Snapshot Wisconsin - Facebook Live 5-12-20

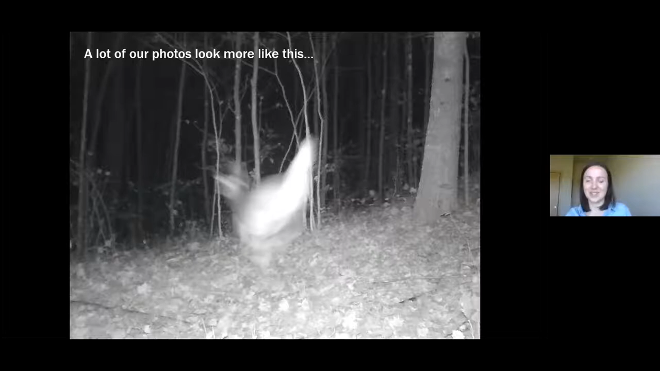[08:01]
of course those are some of our very best shots that I just showed you but a lot more of our photos do end up looking like this. A quick blur if there's any guesses out there I'll give you a moment to think about what this might be.
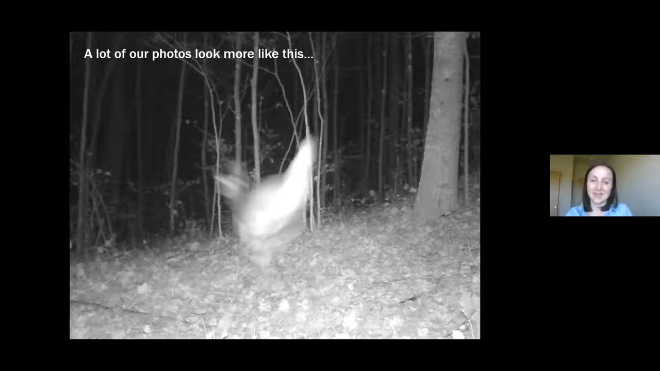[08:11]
Actually this is actually a white-tailed deer even though it's a bit hard to tell you can see the white flag there as the deer runs away and this maybe is a white-tailed deer as well.